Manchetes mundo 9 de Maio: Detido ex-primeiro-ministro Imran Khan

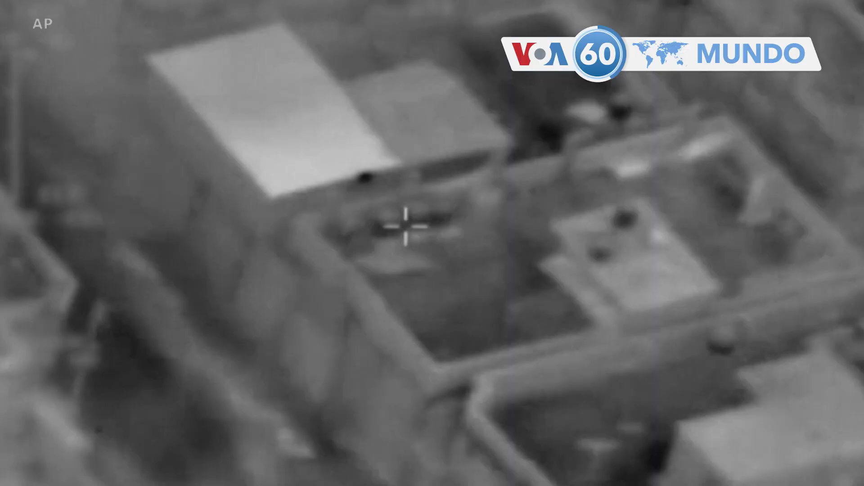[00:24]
Faixa de Gaza, um vídeo divulgado pelas Forças de Defesa de Israel,
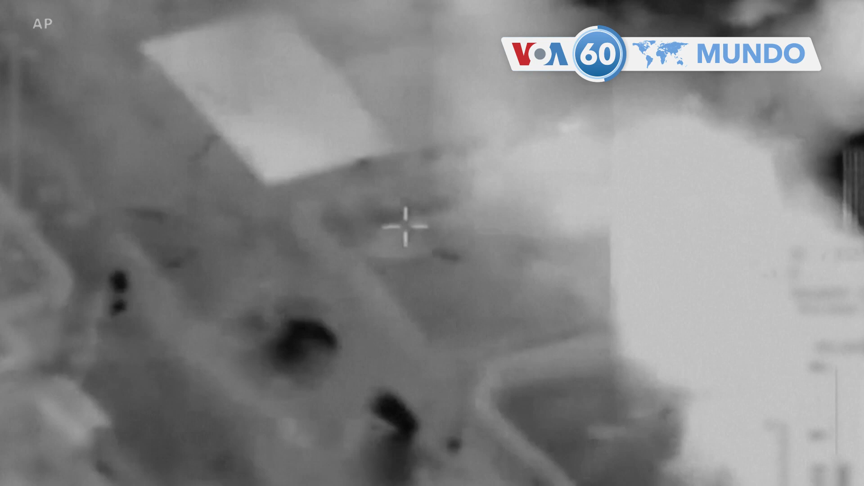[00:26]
mostra as instalações da Jihad a serem alvo de ataques aéreos na terça-feira.